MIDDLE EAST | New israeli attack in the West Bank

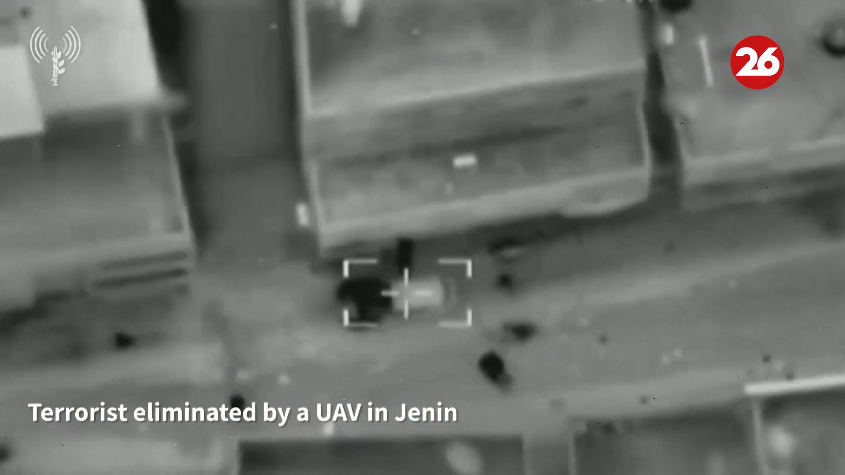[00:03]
The Israeli army said on Friday that it had attacked an Islamic Jihad group terrorist in the occupied West Bank, who was planning to carry out an attack in an airstrike. The Israeli army said the attack was targeting Yasser Hanoun,